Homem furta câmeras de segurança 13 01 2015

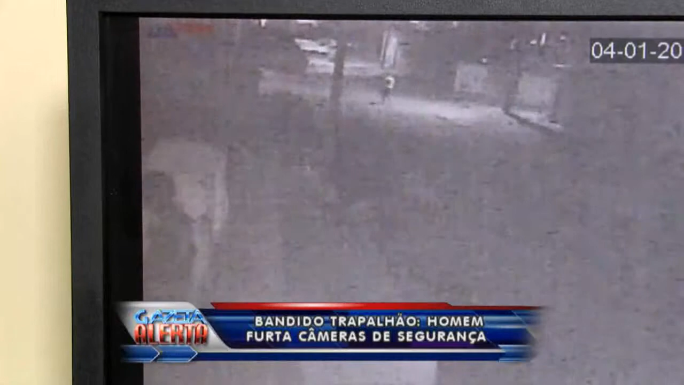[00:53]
Circuito aí fechado de câmeras, ele fez realmente aquela escalada, igual o homem aranha. Foi subindo, subindo, subindo, até que ele acabou encontrando essa
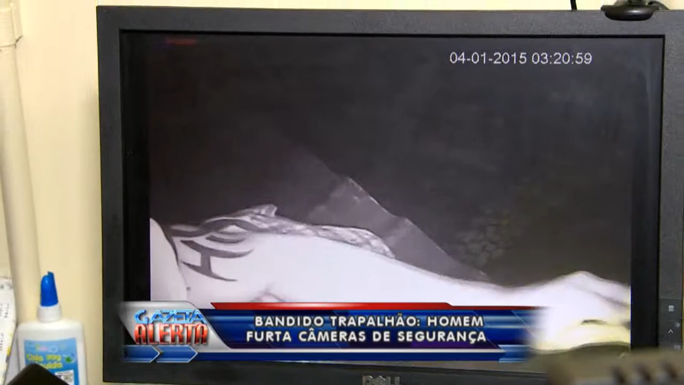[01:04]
câmera de segurança que você vê agora aqui nas imagens no Gazeta Alerta. Ele foi pra cima da câmera, mexeu na câmera de segurança ali, foi. Só que ele não sabia que estava tudo sendo gravado. E qual foi a atrapalhada que ele fez? Ele justamente mirou a câmera pro rosto dele.